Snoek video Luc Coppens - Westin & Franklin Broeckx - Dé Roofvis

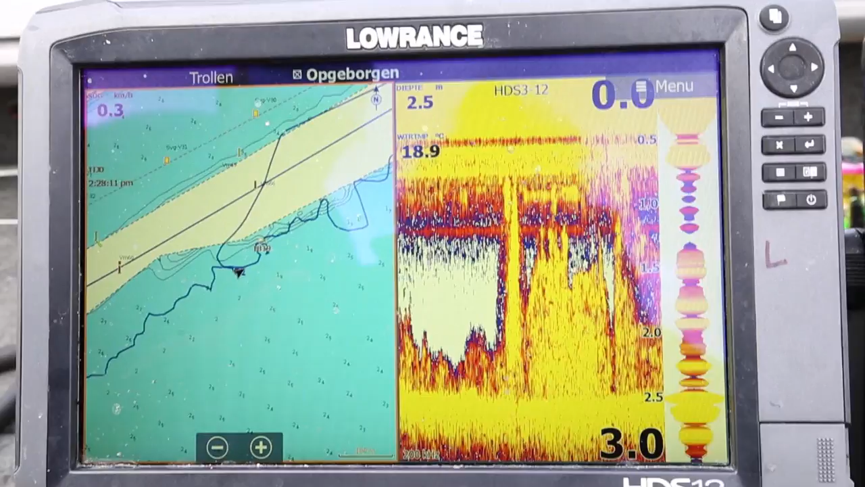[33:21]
On screen: depth 2.5 m, water 18.9°C
Zoals je hier ziet, de diepte is 2,5 meter. Het is ideaal. En je ziet die pieken, zeg maar. Het is allemaal planten. Dat is eigenlijk een mooie diepte, een diepte van 2,5 meter.
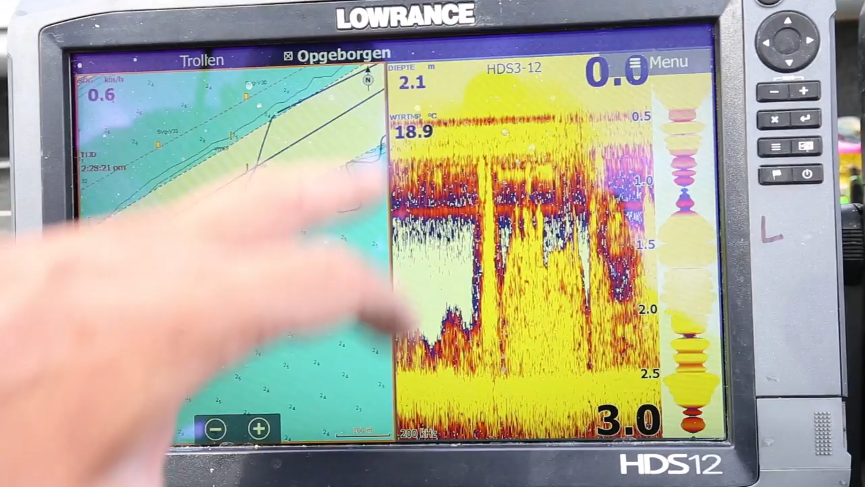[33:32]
On screen: depth 2.1 m, water 18.9°C
En als je iets naar buiten gaat, wordt het nog dieper. Daar houdt Snoek zijn eigen graag op. Dit is de navionicskaart. En aan de navionicskaart kan je ook zien dat er hier meer structuur zit dan op de overkant, zeg maar. Daar baseer ik me op stukken met veel structuur.
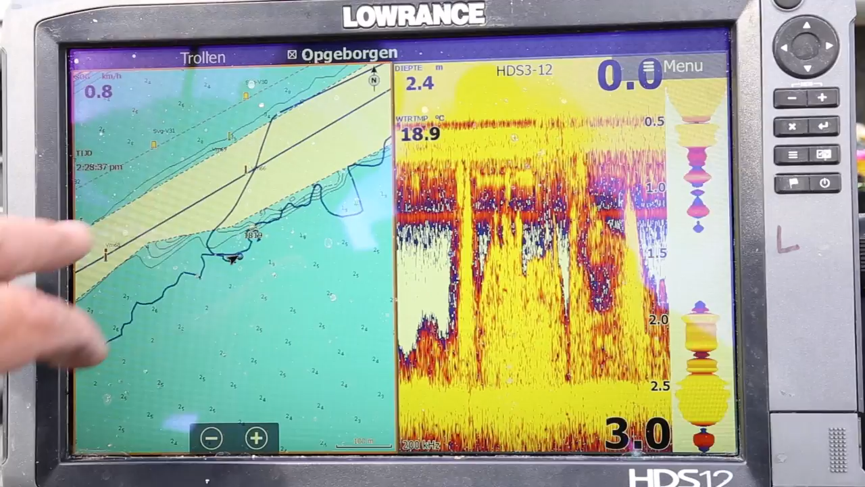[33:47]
On screen: depth 2.4 m, water 18.9°C, speed 0.8 km/h
En een diepte van 2,5 meter met pieken met veel waterplanten.
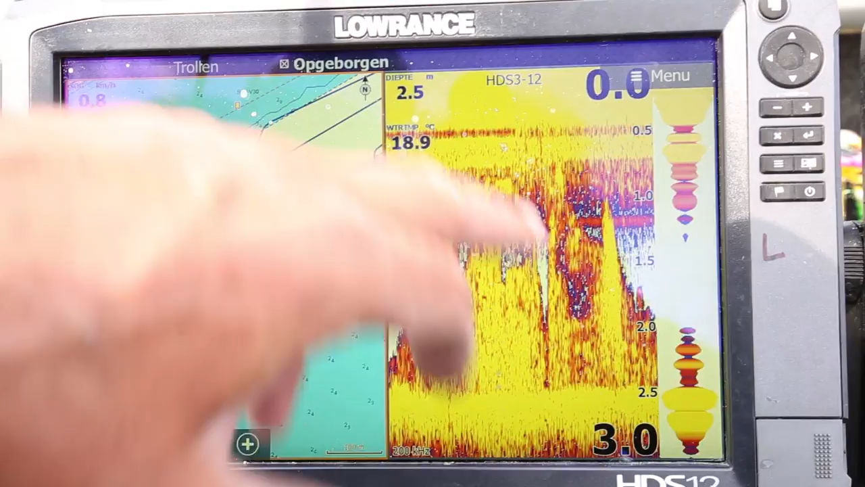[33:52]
On screen: depth 2.5 m, water 18.9°C
Waar toch nog ruimte tussen is, dat die vis kan zwemmen en azen, zeg maar. Nou, dan gaan we Danny ook nog eventjes zwemles geven.